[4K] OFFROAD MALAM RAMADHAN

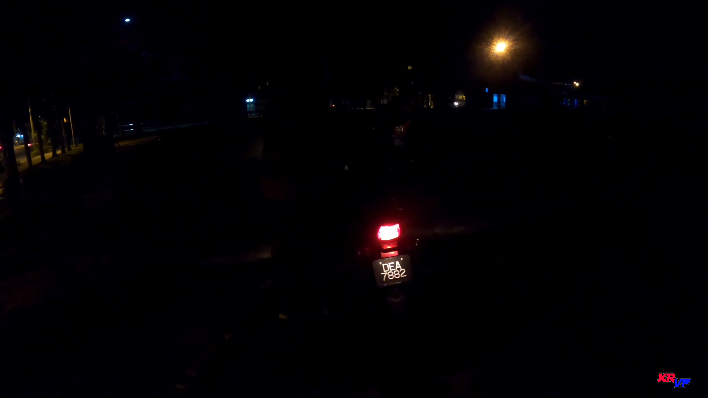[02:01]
Masuk macam tu. Semalam ni kita just fun ride only. Fun ride kita nak menghala ke jalan off-road.
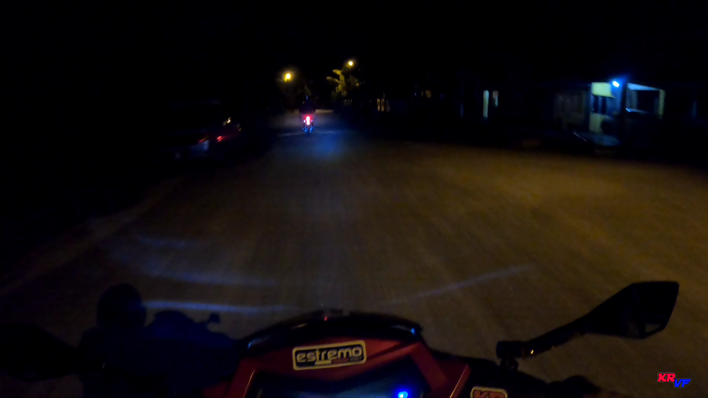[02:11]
Daripada Jasin ni nak menghala terus ke mana kesang. Simpul kat kesang ke mana tak pasti. Tapi Cikgu Elmi yang akan bawa kita lah. Akan menerajui malam ni. Okay, nampak dah masuk ke jalan off-road sikit. Alright. Sudah masuk ke jalan off-road. So, oh, memang off-road lah jalan dia.
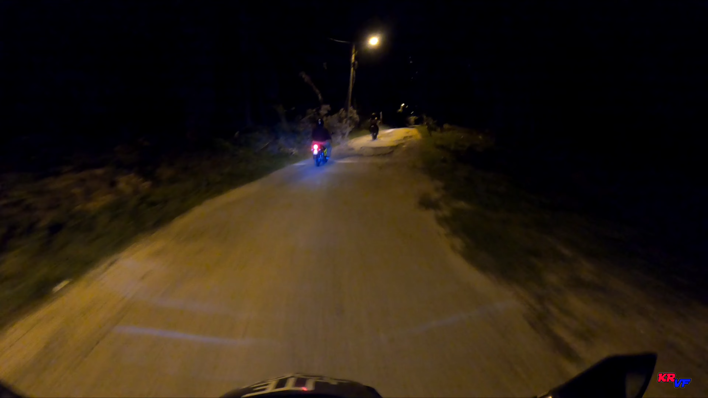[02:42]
It's really really off-road guys. I nearly fall down.
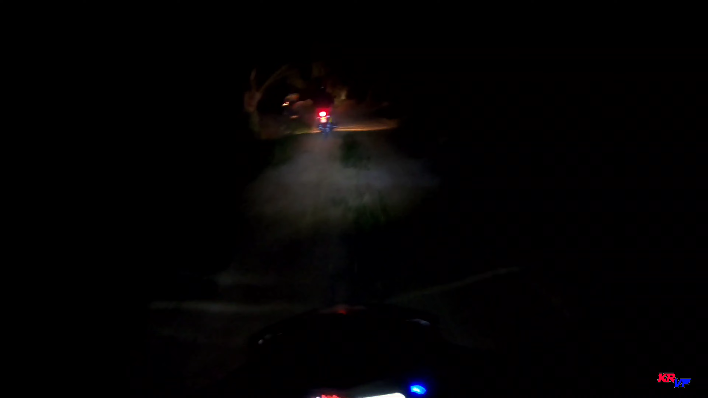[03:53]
Ini yang dipanggil buat kerja gila di malam hari. Nasib baik jam masih lagi awal. Gila, laluan ni memang betul-betul stressful. Siut. Really really stressful. I can't imagine if this kind of road during the rainy day. I can't imagine. Oh. Jalan dia ni sebenarnya ada, tapi mungkin tak ada selenggara.
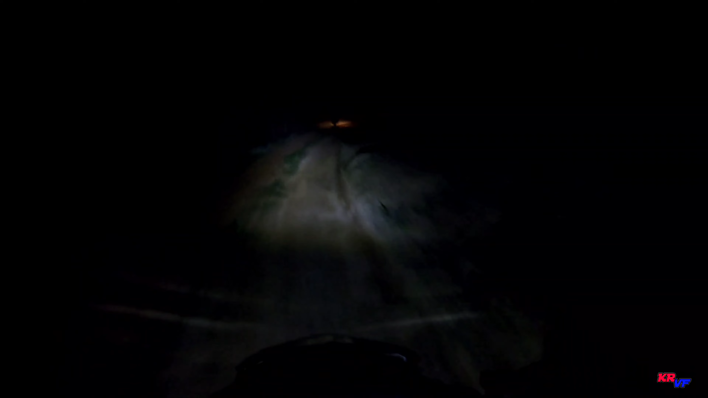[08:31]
Tak tahu ni kat mana dah. Kita pun tak nampak apa jalan. Hanya ada Cikgu Helmi saja di hadapan. Kita tak dapat nak menilai penglihatan dengan lebih jelas di hadapan. Kita tak pasti apakah dia bentuk muka bumi yang ada di hadapan. Kita tak pasti. Okey, fodik di belakang. Okey tak okey? Apa jalan dia?
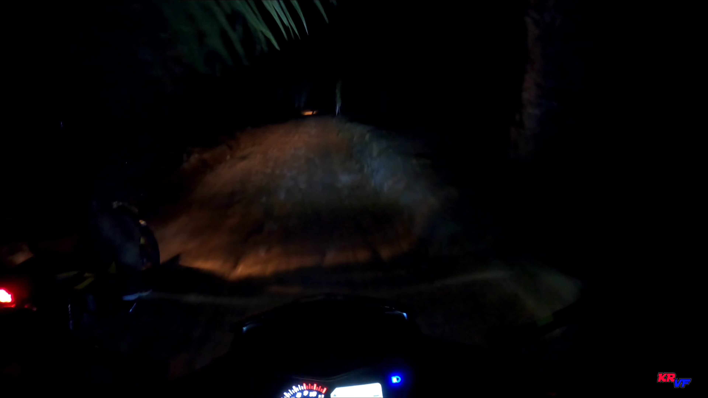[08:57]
Boleh rosak, Fat? Boleh rosak, Ezober? Ah, tengok ni. Ya Rabbi, Bengkulu tu. Allah. Allahu Akbar.
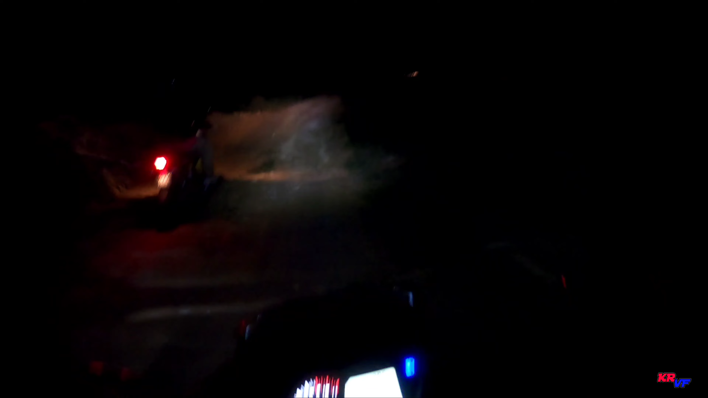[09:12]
Allahu Akbar, mana jalan kau lalu ni? Hai.
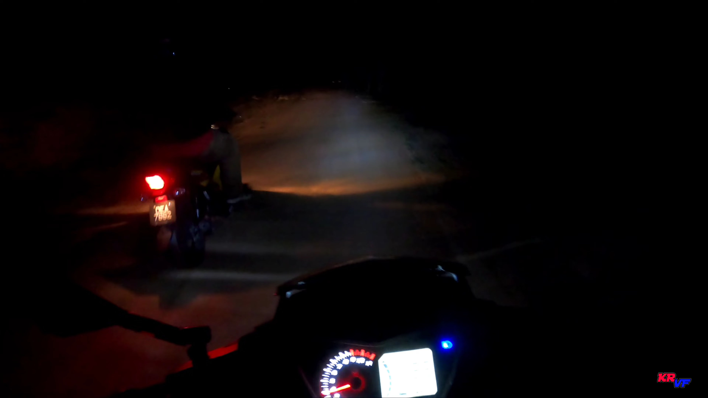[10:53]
The road. Kita enjoy dia punya jalan. Masih lagi enjoy laluan dia. Terbaik lah. Okay, alright. Nampak dia punya bunga-bunga jalan sudah semakin baik. So kita dah dapat laluan yang lebih elok di hadapan. Alhamdulillah.
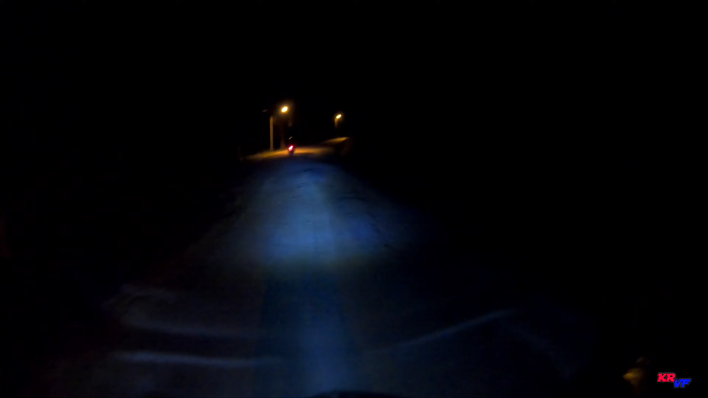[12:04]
Macam berpeluh. Okay, akhirnya keluar juga daripada tempat ni.